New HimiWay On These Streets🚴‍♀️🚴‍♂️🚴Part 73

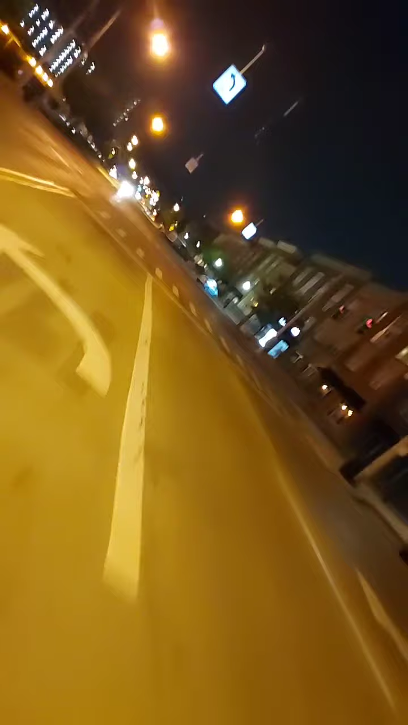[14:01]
I can't even see them bumps like that. Humps and bumps. Somebody told me about a newly paved street. That one I was at. Oh, that's Queen City. Yeah, I hit that already. That summer gun was so much fun. Queen City was live.